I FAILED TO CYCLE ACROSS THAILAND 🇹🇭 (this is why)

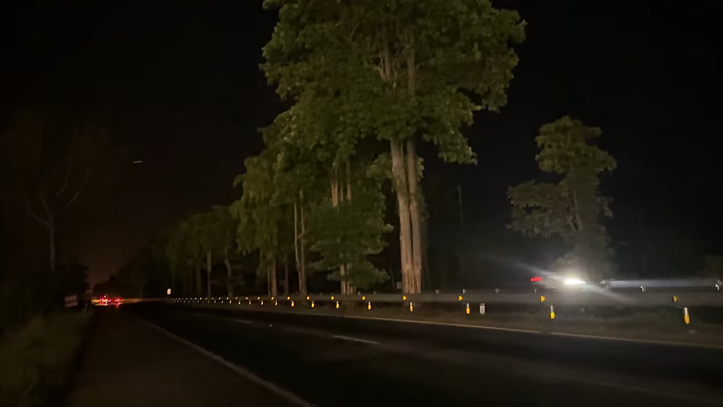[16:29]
I came to learn that the main roads here in Thailand don't have many lights. And so for much of this cycle, I was actually cycling on the main road in complete darkness.